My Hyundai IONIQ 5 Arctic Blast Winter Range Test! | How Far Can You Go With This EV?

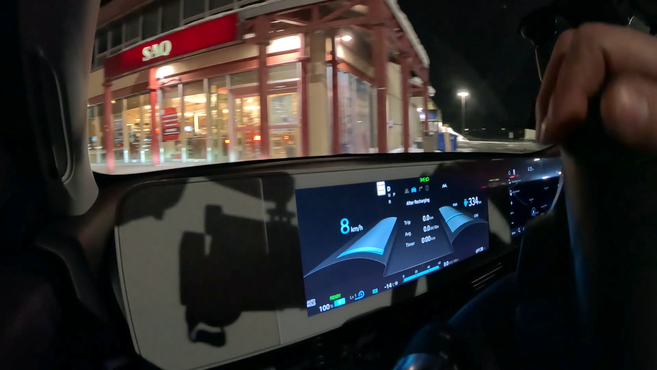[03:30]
Let's go out this way. So we have a little quick run to get onto the highway.
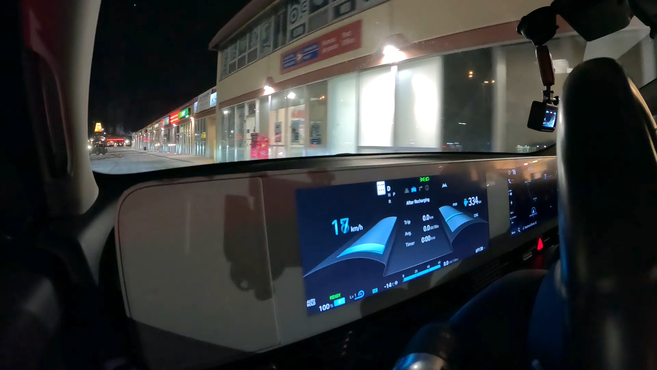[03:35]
One traffic light.
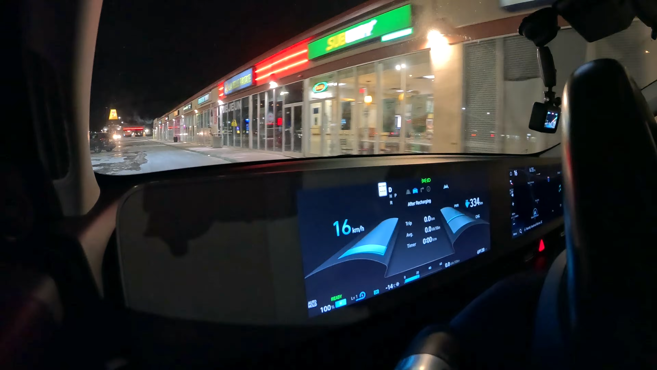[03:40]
Hopefully that stays green and then we're pretty much a straight shot right on the highway. So we'll we'll pick it up there.
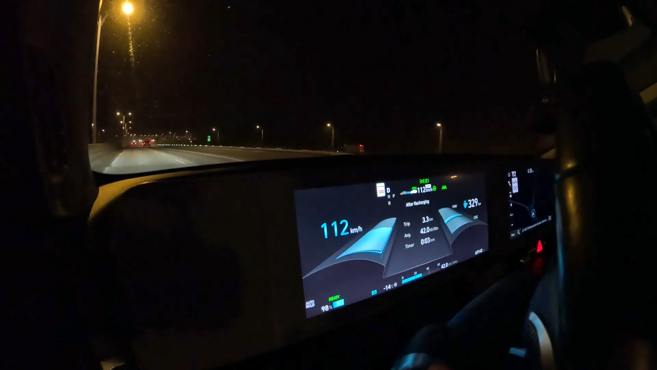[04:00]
It's still a bit of rush hour traffic out here but we should be good. So we're just getting onto the highway to highway 20 now. We'll head westbound. There's a bit of a headwind wind tonight.
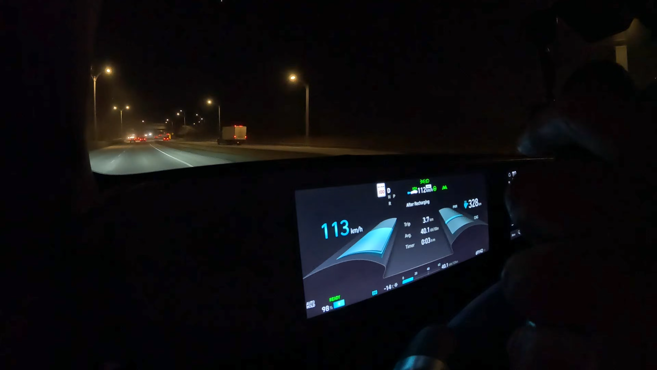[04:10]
Not too too crazy. Maybe about five or six kilometer an hour headwind.
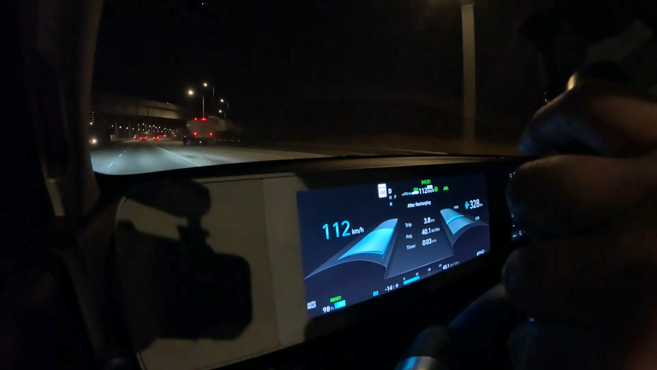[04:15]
So we should be good on on that front.
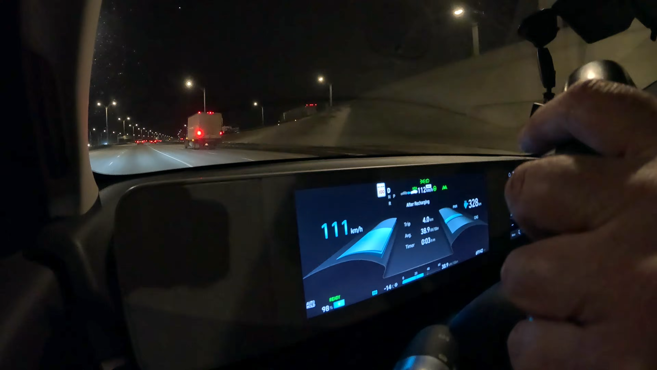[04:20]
And we'll continue driving. We'll give you a state of charge update when we hit the Ontario border as I'm just crossing into Ontario now. There's the welcome sign.
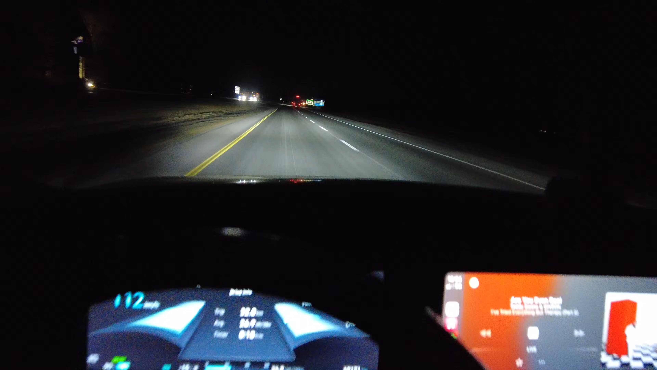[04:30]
Trying to avoid all these trucks out on the road. There's a lot of truck traffic. We have traveled 32.2 kilometers.
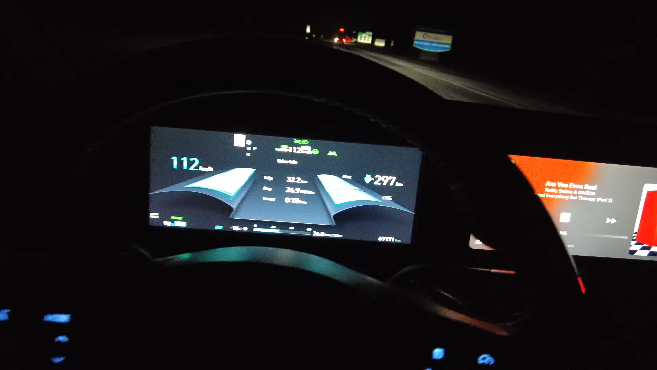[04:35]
We're averaging 26.9 kilowatt hours per 100 kilometers.
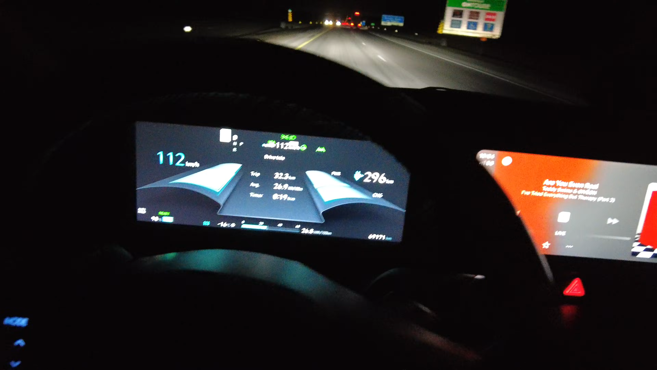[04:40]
We've been traveling 19 minutes just crossed into Ontario now.
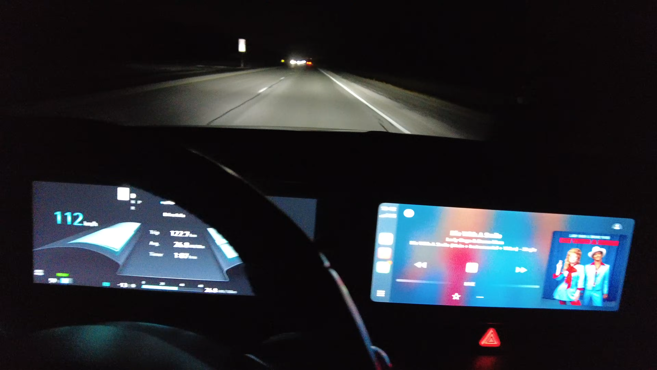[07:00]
That will be the next update. And I'll give you the update with all the data on the phone. Just got off the highway now here. We're in Prescott Ontario.
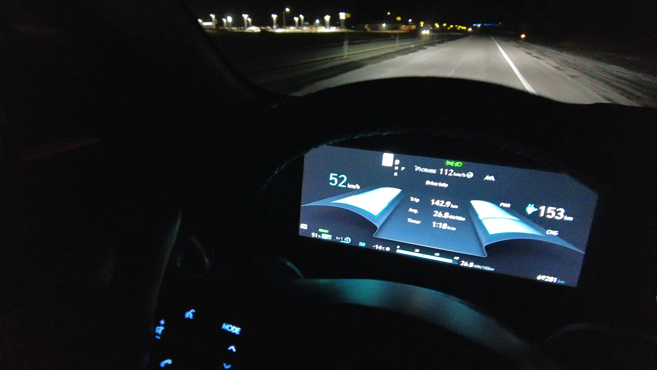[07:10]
We're just at 51 percent state of charge. We'll do the turnaround here because there's not going to be another exit for quite a while.
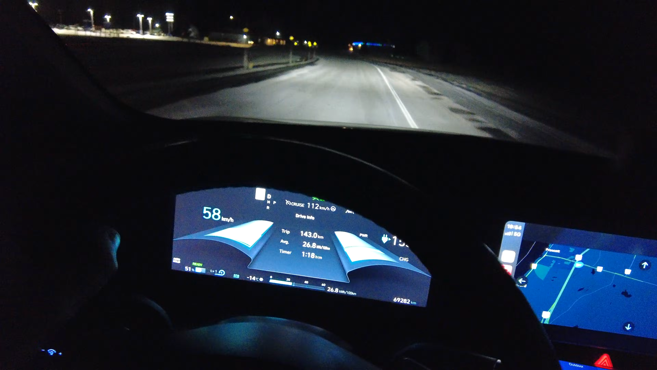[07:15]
Trying to stay out of regen as much as possible.
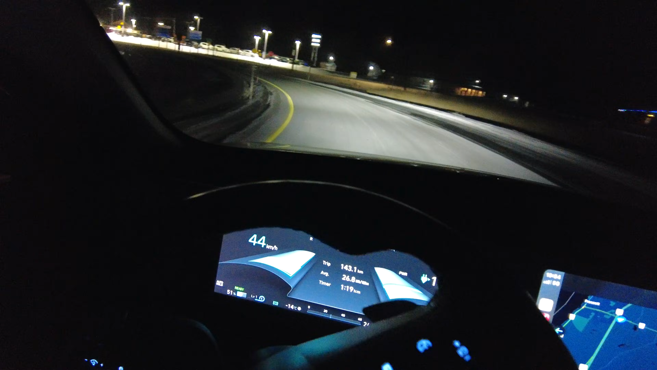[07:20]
But it turned itself back on in this car. We'll just turn over here. We'll wait for this car to pass.